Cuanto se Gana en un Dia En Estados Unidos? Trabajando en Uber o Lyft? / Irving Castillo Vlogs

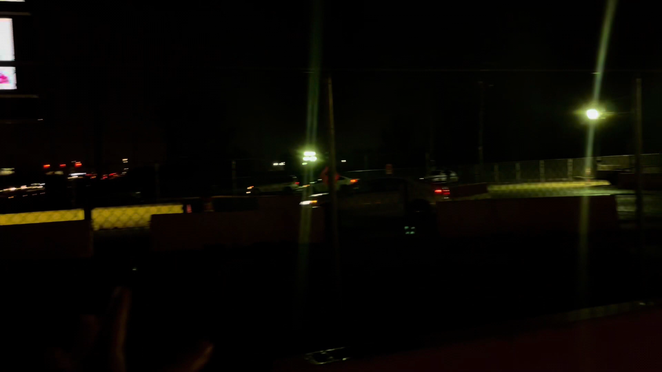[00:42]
aquí es el estacionamiento en donde se ponen todos los autos,
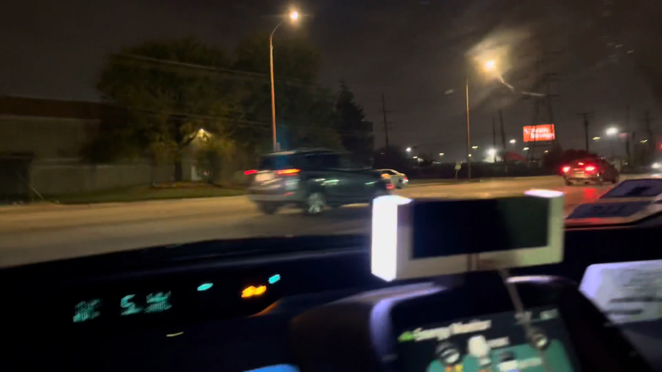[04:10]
Ya me vengo acercando más al aeropuerto, ya estoy aquí prácticamente entrando a el aeropuerto,
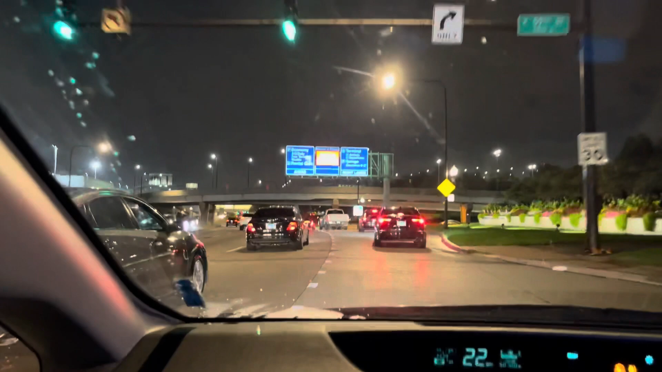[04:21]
y aquí es la entrada en donde se recoge a la gente.
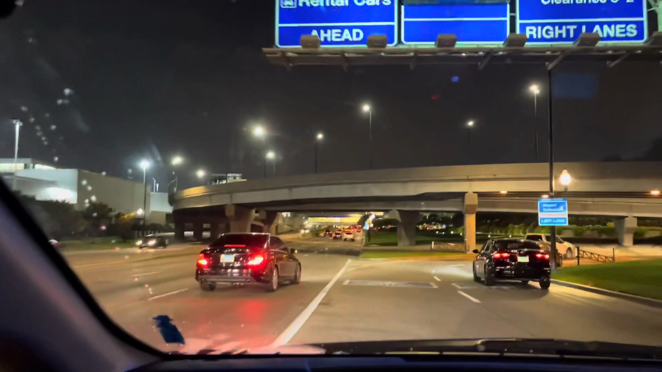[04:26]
Pero miren este carro que lento.
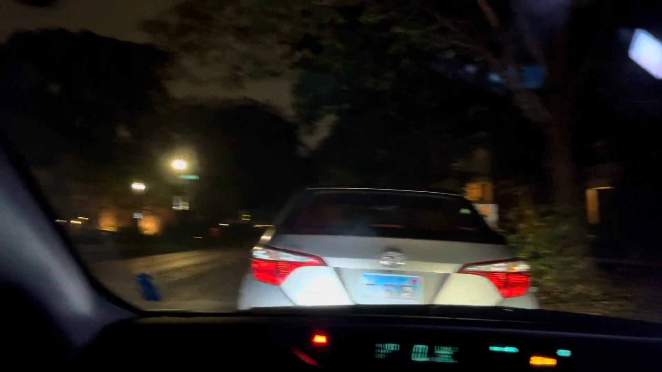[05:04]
Bueno miren, no terminé donde dije, pero terminé en Evanston, que la verdad no me conviene venir para acá, porque son 40 minutos, 20 millas, es mucha calle, y acabo de dejar a alguien en esta casa,
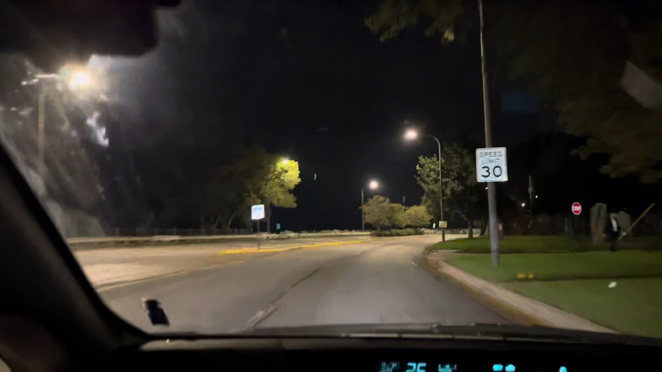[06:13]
está cerrado el camino para acá, que cabe resaltar, que en un lado de estas piedras, ahí está el lago ya, y les digo aquí había un accidente, ahorita un carro chocó contra, pues estas piedras, que les digo que prácticamente, ahí está el lago,
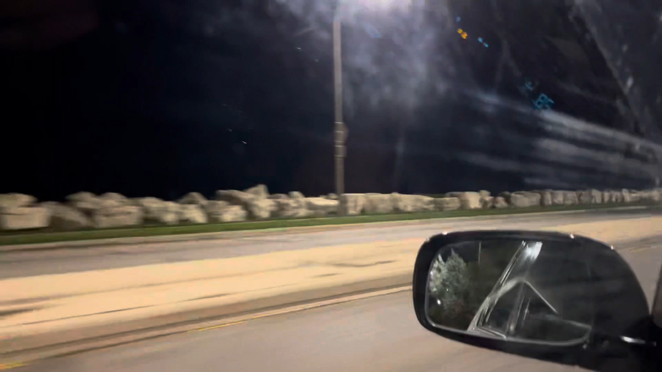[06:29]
y ya no, si ahí está la policía, por acá está, miren a ver si se los puedo mostrar un poquito,
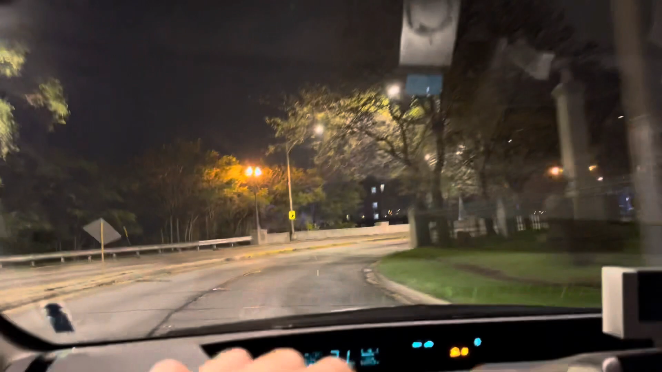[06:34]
si miren ahí está, la escena del crimen,
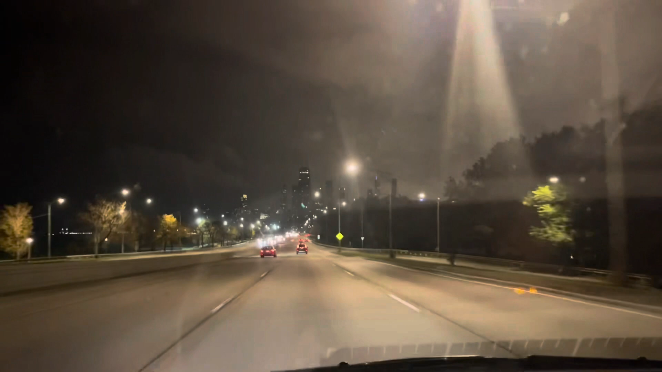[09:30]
y se mira, bastante, bastante, oscuro, pero hace, como una hora, que pasé, se miraba, bastante alusado, todos los edificios, muy muy chido, y eso es algo, que limpia aquí, la autopista, en las noches, que de hecho, ahí se miran, si, todos los edificios,
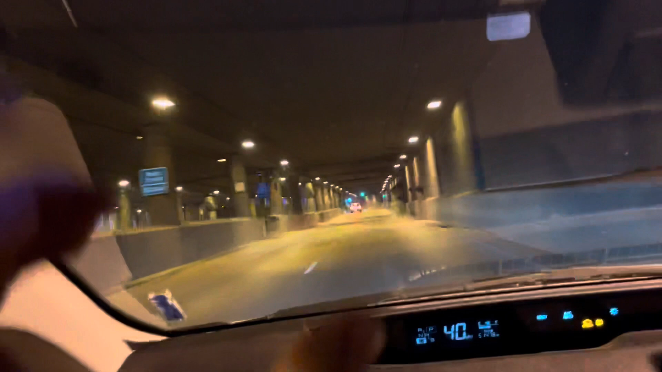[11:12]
como hay, como una tipo de ciudad, subterránea, hay este, y luego también, hay como otros dos pisos más, que llegan, hasta el final, que son estacionamientos, en su gran mayoría, y pues bueno, miren, ahorita les voy a mostrar, un poquito, de cómo luce, ya cuando, sales, porque aquí ya voy a tomar, mis, la salida, para poder ir a donde, me dirijo, en estos momentos, miren,
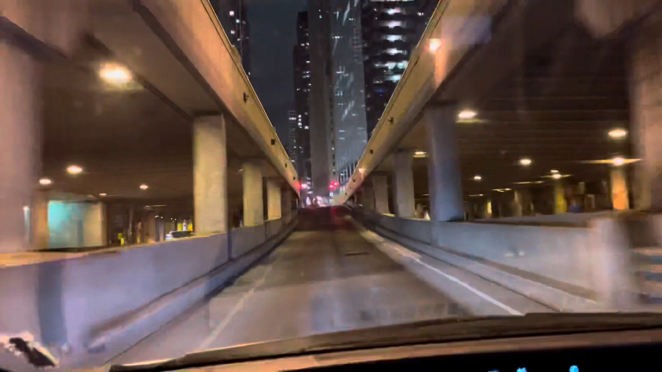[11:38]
y aquí está, justamente, la, Sears Tower,